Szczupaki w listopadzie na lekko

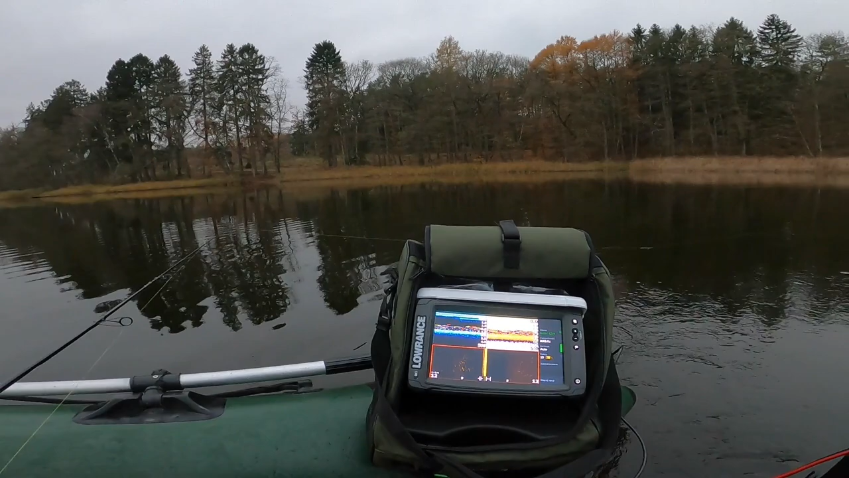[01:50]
Już widzę, że drobnica się grupuje w trochę innym miejscu niż ostatnio. Na płytszej wodzie. Ale najwyżej tutaj wrócę. Póki co pojadę na głębszy kawałek jeziora i spróbuję tam.
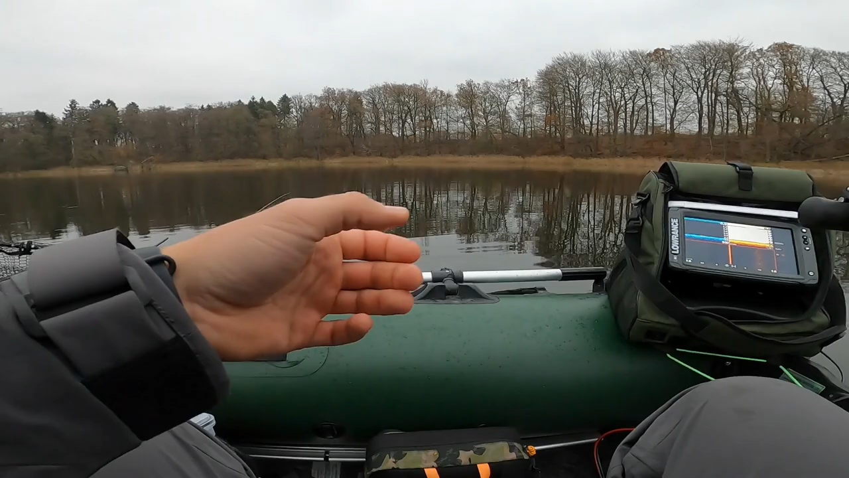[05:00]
Rzucam przez chwilę w trolling, lecę w te miejsce, gdzie było dużo zapisów na głębokości 2,5 metra. Spróbuję tam dokładnie obrzucać. No i może jeszcze coś po drodze znajdę na środku jeziora, jakiś zapis, to wtedy też na pewno się przy nim zatrzymam. Zrobił się problem. Nie ma drobnicy w tym miejscu, w którym stała rano.
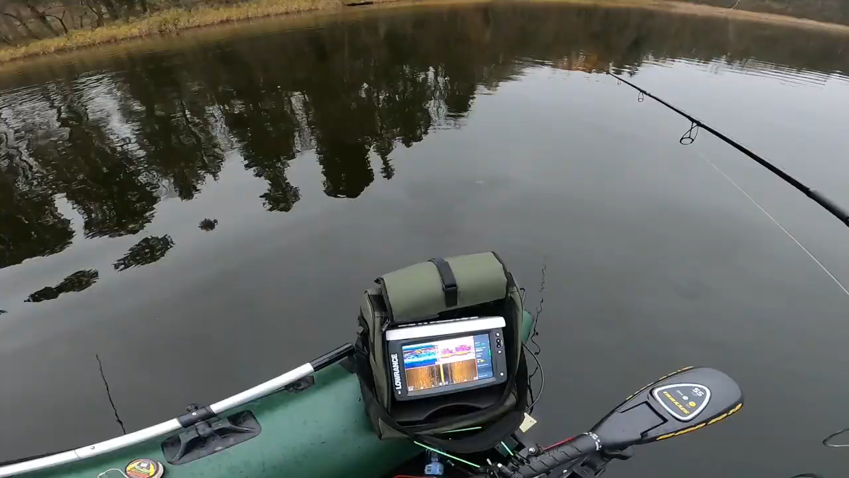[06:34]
No i tak jak mówiłem, drobnica namierzona. Zobaczcie, co się dzieje pode mną.